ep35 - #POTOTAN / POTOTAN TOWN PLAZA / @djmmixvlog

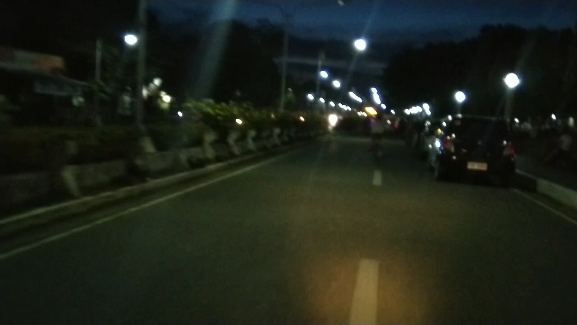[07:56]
Tutin natin yung palengke naman. Yung lumang palengke namin, no? Kasi yung bago namin nandoon na sa kabila, wet market kung tawagin. Ayan. Makita mo talaga yung beauty ng Pututan sa gabi. Sa umaga wala ito, eh.
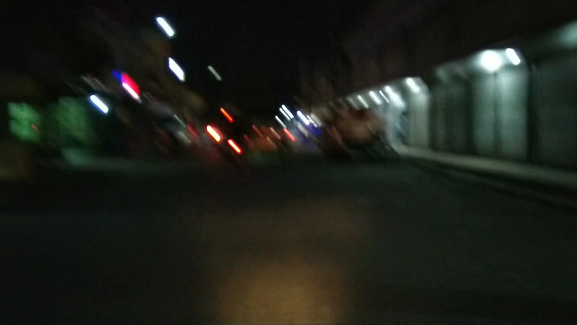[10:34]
Old market. Tapos may mga food court dito tuwing